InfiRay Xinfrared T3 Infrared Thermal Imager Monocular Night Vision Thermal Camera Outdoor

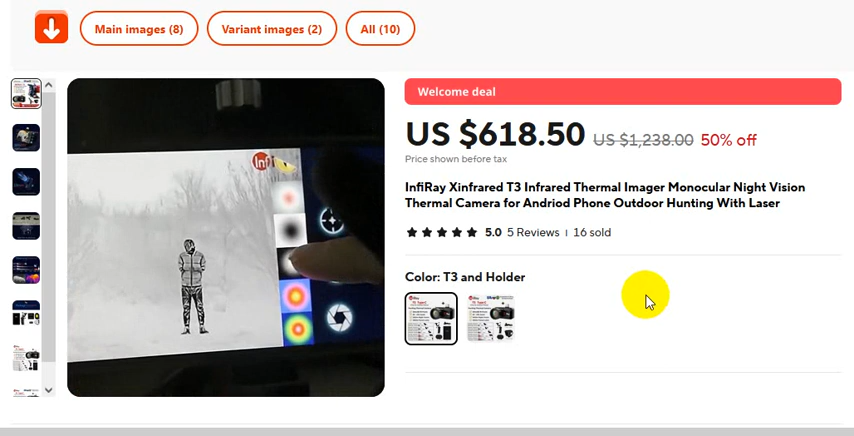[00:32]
Very attractive device for thermal camera searching.
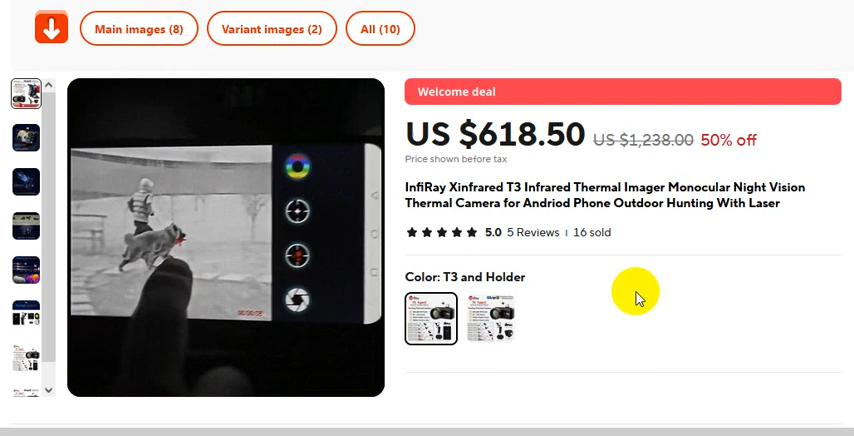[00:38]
Okay, Infrared, T3 Infrared, Thermal Imager, Molecular, Night Vision, Thermal Camera for Android phone,